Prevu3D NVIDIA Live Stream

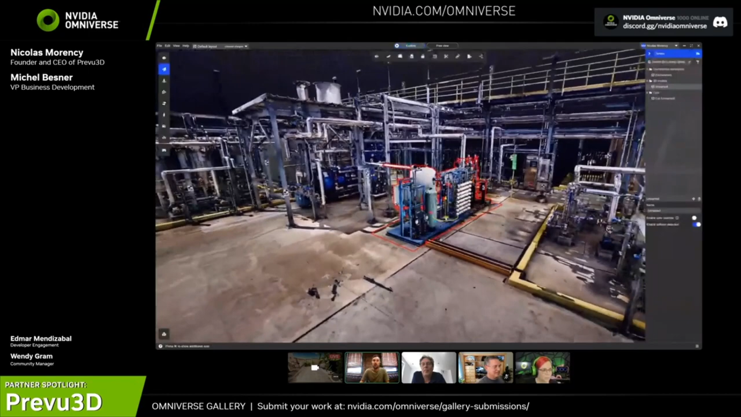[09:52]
rethink reality and edit reality in real time is not something that is easy to do in any of the applications currently available on the market.
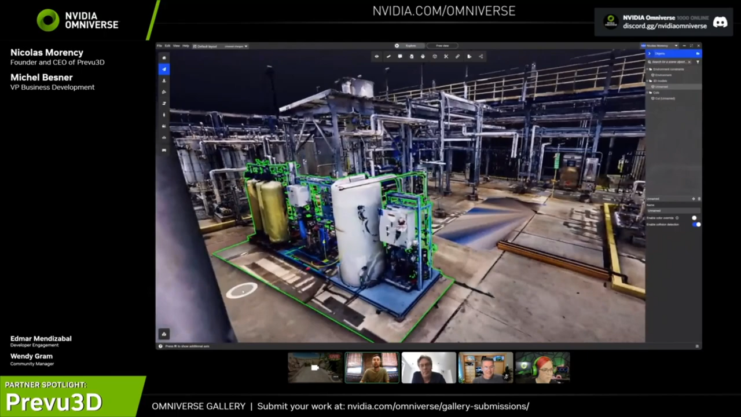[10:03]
So, when you're trying to bring assets somewhere, maybe move objects from one location to another, or do what we call virtual staging,
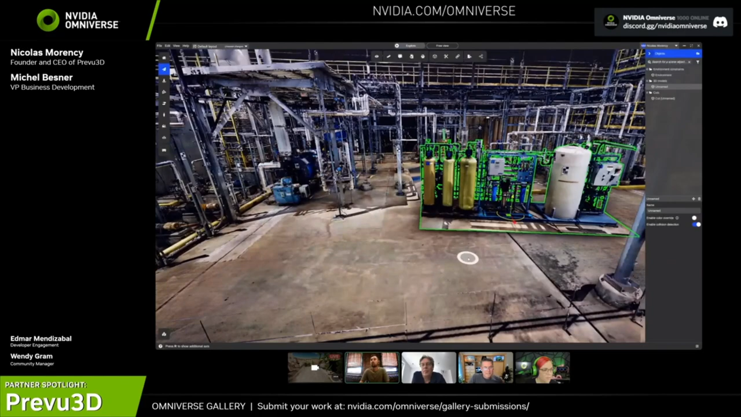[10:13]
well, this is extremely complex. And when you're planning a project of millions of dollars, this is extremely hard to do on an AutoCAD floor plan or with detailed engineering tool.
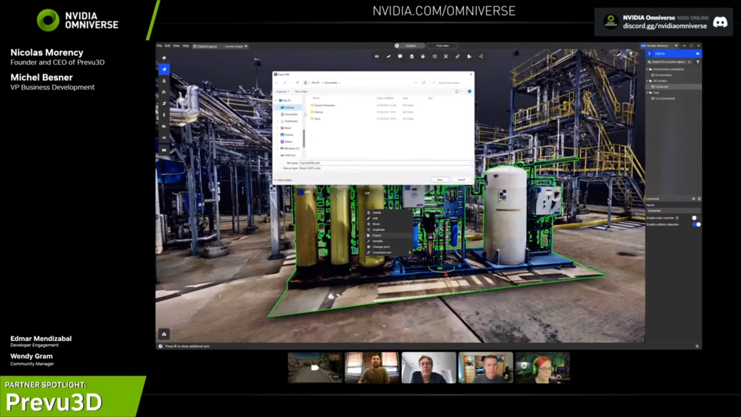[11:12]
Maybe they want to generate a point file, an OBJ file, or in that case, why not export a USB file? So, let's have a look. I'm just going to select the USB and go to my omnivores and export this assembly of reserve bar. For people that are more into the techie part, we do support the import and export respecting the global coordinate. So, this means that if you're working elsewhere, you're able to put the machine exactly where it belongs and vice versa.
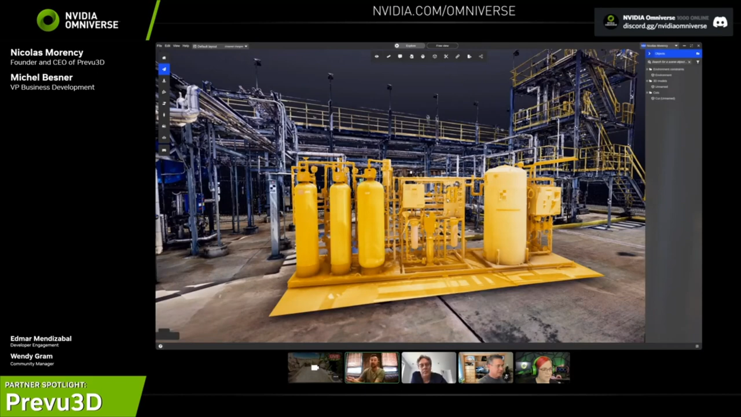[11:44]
So, if you're modeling in your CAD applications, using the point file data or our meshes, you can import your design back to preview to really showcase it to your clients or partners or bring it back to the universe.
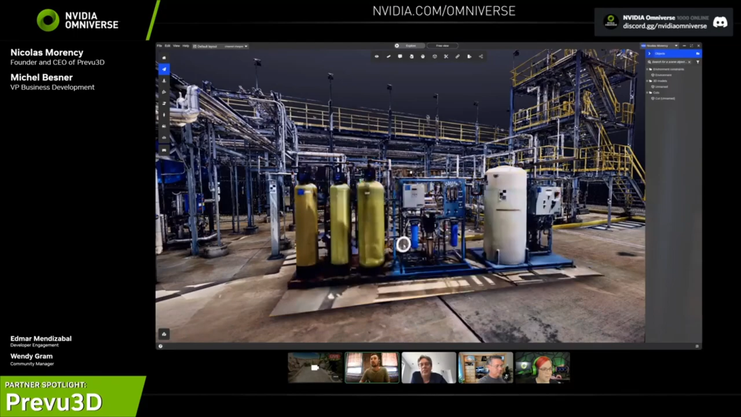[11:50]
So, this is really one of the key first machine that will be put forward in order to do this. Any questions? First of all, I can't tell you how these comments we're seeing on the chat. They also can't believe what they're looking at. Really, really amazing. Wow. Okay. So, someone's asking, how large is a mesh generated by this data? Can it be imported into game engines?
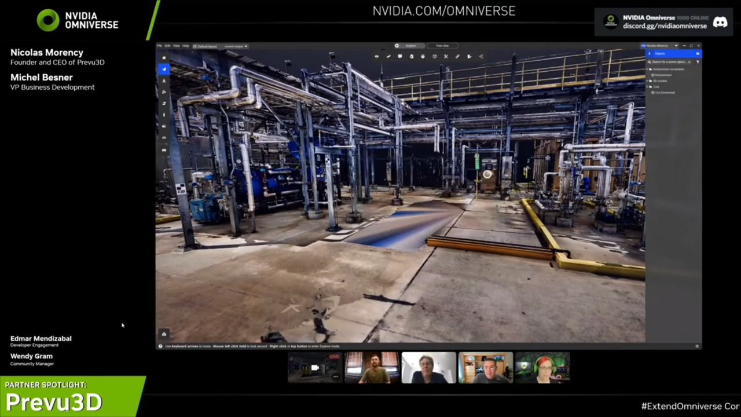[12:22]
Does it have UV maps? Absolutely. So, this is actually, you can import this in OBJ, FDX, GLB. It can even help you guys if you need to make level of details. This is obviously, this is hundreds of millions of polygons.
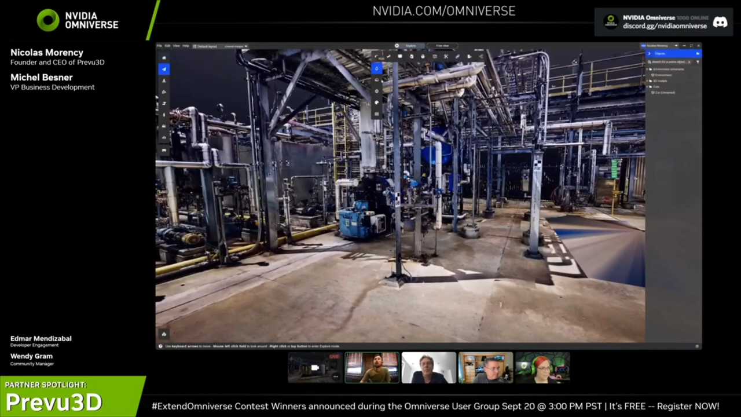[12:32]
But absolutely, if you're thinking about Unity,
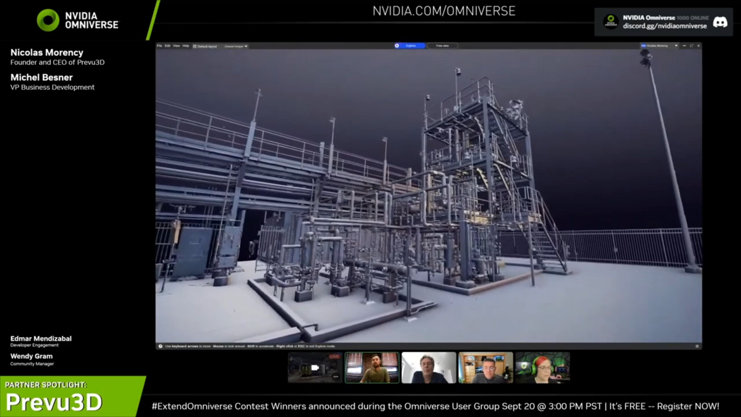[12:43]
Really impressive. We have a question.
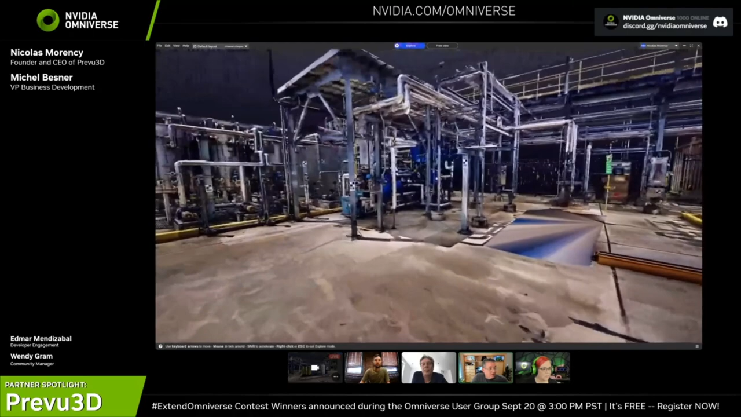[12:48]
Are you using RealityCapture or is this all your own software to process all the different screen data?
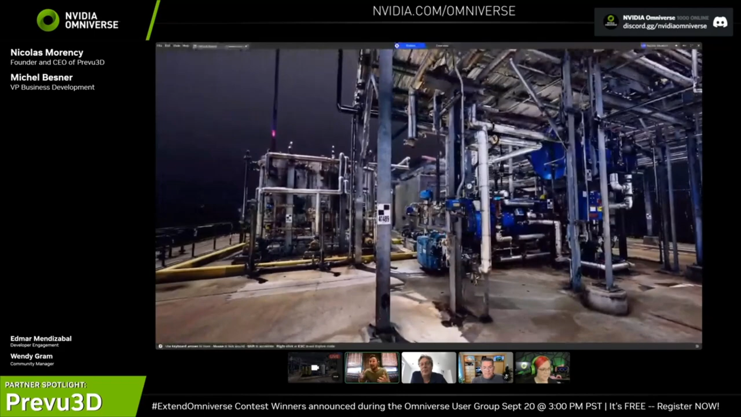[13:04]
So, we're using 16,000 CPUs to make it extremely fast. We're talking about the ability to process 500 gigabytes of data entirely automatically on the cloud in a couple hours, which is just impossible.